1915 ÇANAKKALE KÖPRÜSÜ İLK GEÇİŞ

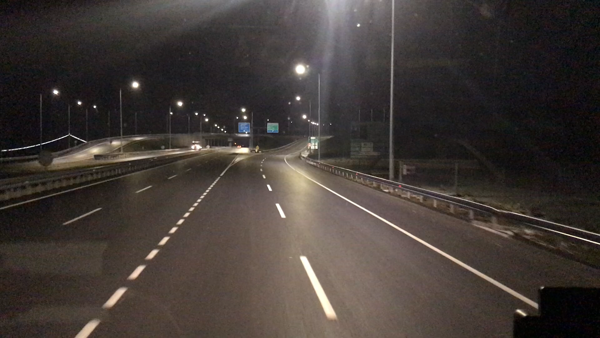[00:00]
Bugün 19 Mart 2022. Dostlar, 1915 Çanakkale Köprüsü'nden ilk defa ve belki de son defa geçiş yapacağız. Çünkü köprü dün açıldı ve lütfedildi, lütfedildi. Köprü bugün ücretsiz.
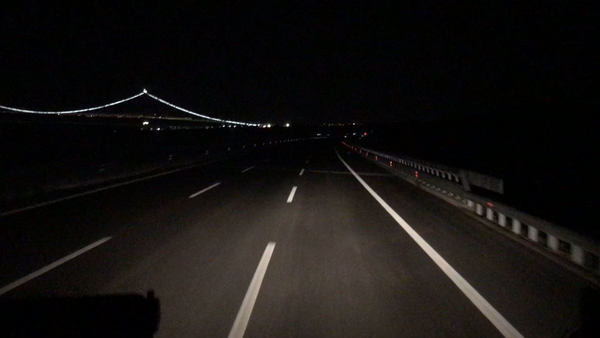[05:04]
Yani Anlam veremedim. Şöyle Gerdanlık gibi duruyor boğazda. Şimdi burada Abuk sabuk Espriler yapılıyor. Çanakkale geçilmezdi Artık geçilir falan filan diye Saçma sapan O Çanakkale geçilmezin Anlamını idrak edememiş Kişilerin
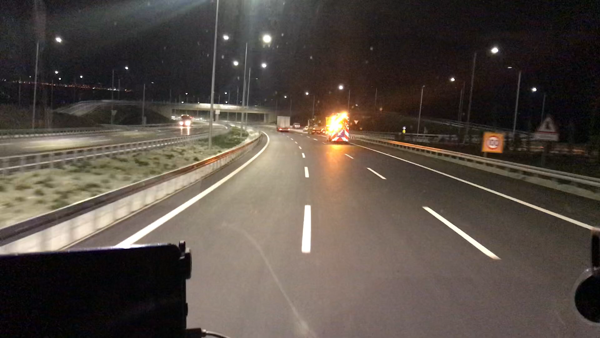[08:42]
Ya daha burada Çalışma Bir süre daha Devam eder diye Tahmin ediyorum Çünkü Bazı Siyasi Sebeplerden Sanırım Bu Yol Önce açıldı Açılması gerekenden Önce açıldı Diyebilirim Bu arada Kaz Dağları Geçti Tünel Hala Açılmadı Ben Hep şöyle Eski videolarda da Belki İzleyenler Biliyorlar Bu
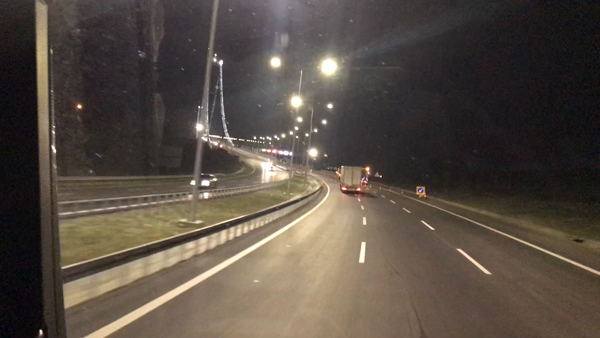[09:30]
Çanakkale Köprüsü Hizmete Açıldı Ve ilk defa Şu an itibariyle Giriş yapıyoruz Haydi Bismillah Şöyle Çanakkale Güzel memleketim Çanakkale'yi Göstereyim Görüldüğü üzere 3 şeritli ancak En sağ şerit Henüz Açılmamış İleride büyük ihtimalle Bir çalışma var
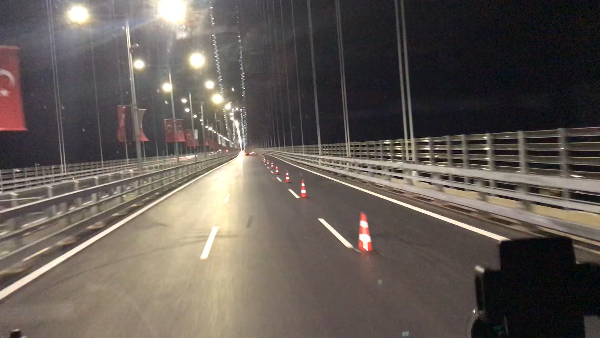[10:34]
Çanakkale boğazı Tabi çok gösteremiyorum Keşke gündüz denk gelseydik Şöyle köprümüzün Üst kısmı Ne kadar yabancı Ortaklı bir konsorsiyum Yapsa da Bu bizim malımız Bu bizim Bizim köprümüz Bu Ve gerçekten Bir gün Elitlerin değil Halkın da Geçebildiği Herkesin Geçebildiği Bir köprü olacak
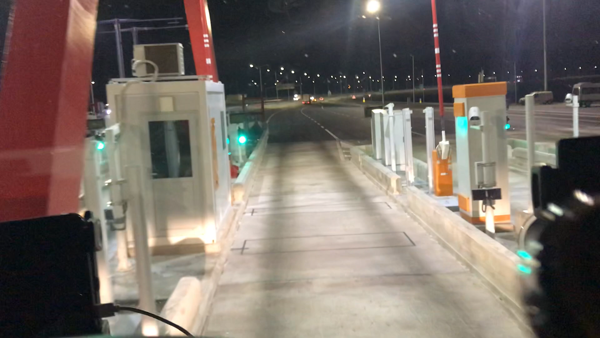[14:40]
İtalya'da böyle hayatta geçemezsiniz gişelerden O kadar
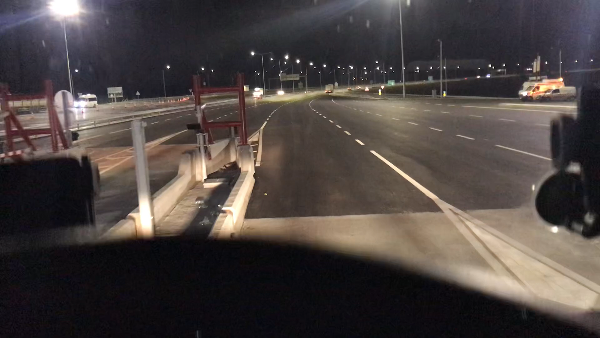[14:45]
dar ki inanılmaz Burası da servis kısmı
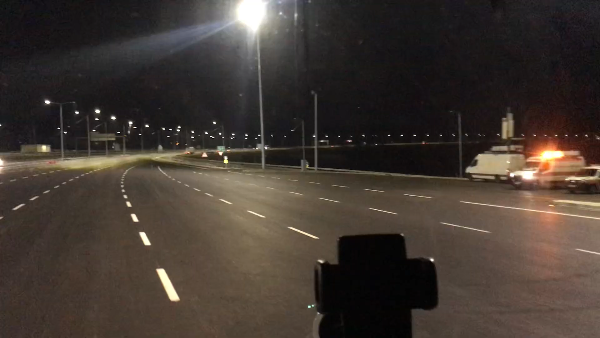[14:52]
Ve 1915 Çanakkale köprümüz Buydu dostlar Bunu ayrı bir video olarak koyacağım Zaten öyle düşünmüştüm Eğer ola ki Bu bir haftalık ücretsiz dönem bitmeden Atina'dan dönersem ki çok zor